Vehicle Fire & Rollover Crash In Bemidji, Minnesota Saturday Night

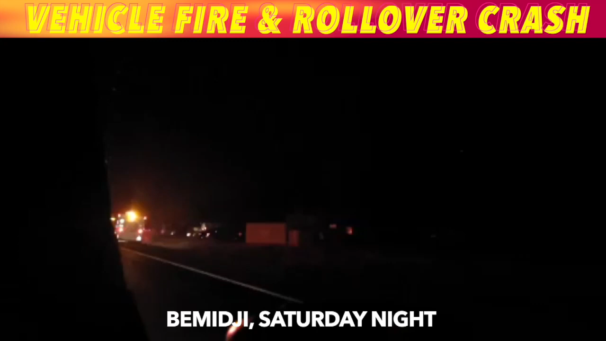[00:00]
Some breaking news out of Bemidji, Minnesota on this Saturday evening video coming in here just before 7 p.m. This is a vehicle fire just east of Bemidji on Highway 2 a couple miles by Animal Land if you're familiar with Bemidji.